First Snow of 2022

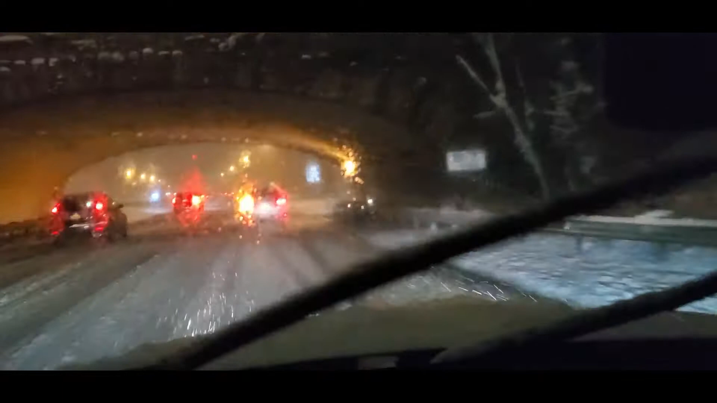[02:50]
Take it easy. So it is 6:06. I'm on a road called the Long Island Expressway, heading westbound in the right lane. Not any worse or bad, but definitely better because it's a higher end road. More traffic, more people have to go west into the city.